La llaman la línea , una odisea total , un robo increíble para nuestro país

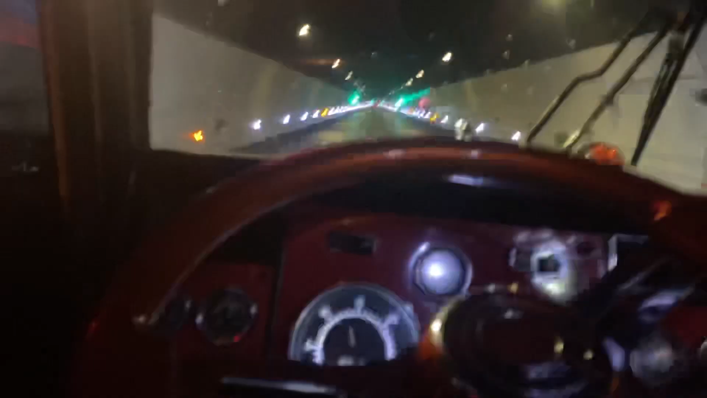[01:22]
A ver, que estoy buscando la señal de qué kilómetro vamos o qué kilómetro hace falta para que ustedes se hagan una idea. Ya debemos de venir por ahí en el 3 o 2 más o menos. Vengo viajando popularmente en nuestro vehículo conocido, bueno, conocido popularmente como la Diva.
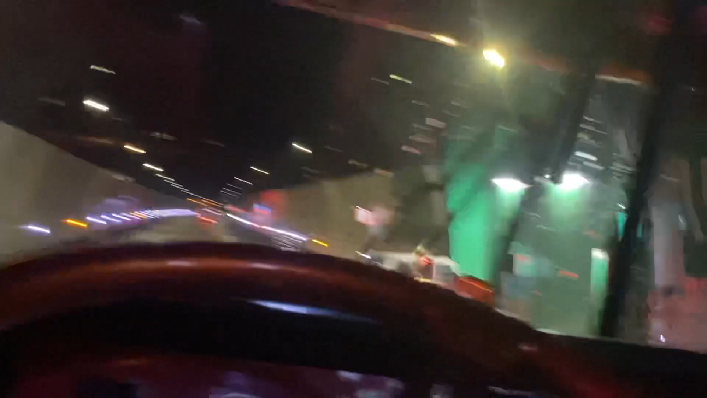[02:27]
Aquí ya vamos saliendo del túnel. Yo ya sé que voy a salir del túnel. ¿Qué hago?
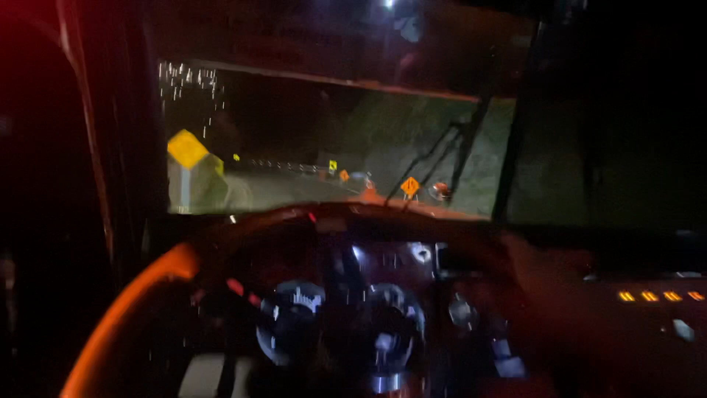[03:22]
Ustedes lo van a notar y se van a dar cuenta cómo es la vía. Ahí voy a 1500 revoluciones, eso quiere decir que ahí el freno de motor no hace nada.
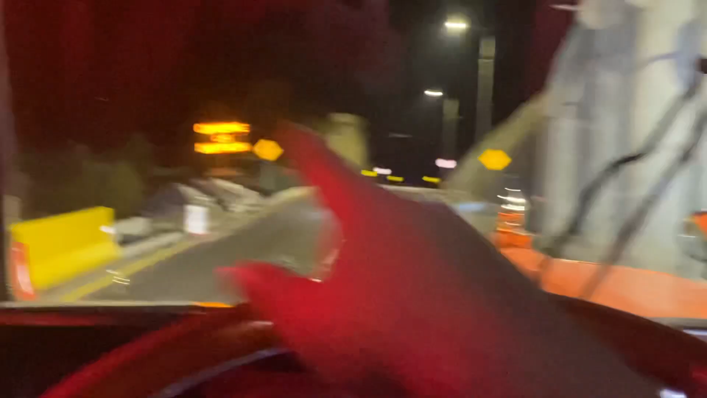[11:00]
Vemos una distancia que dice, una distancia, una señal.
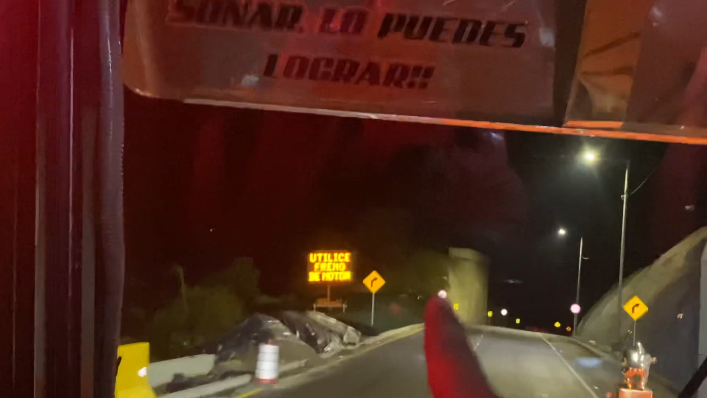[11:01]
Utilice el freno de motor, descienda con precaución, cuide su vida, conserve la distancia, utilice el freno de motor.